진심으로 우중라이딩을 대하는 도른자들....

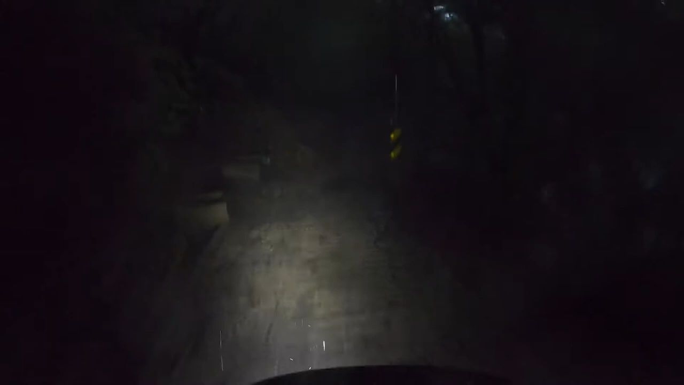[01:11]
어? 뭐라고? 형, 우리 라이트 안 보여. 어떡했어, 안 보여.
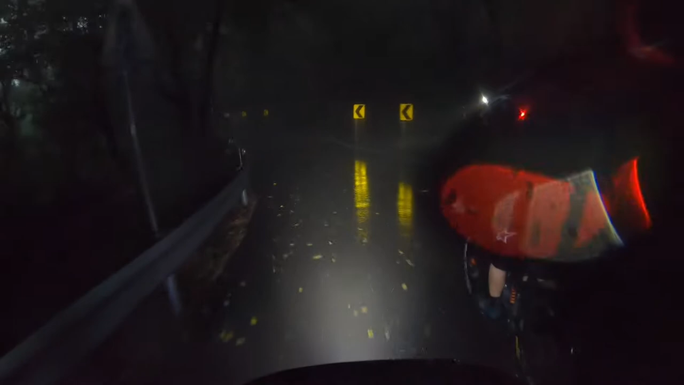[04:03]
야, 이제 물 찬다. 여기 조심해라, 빨간색.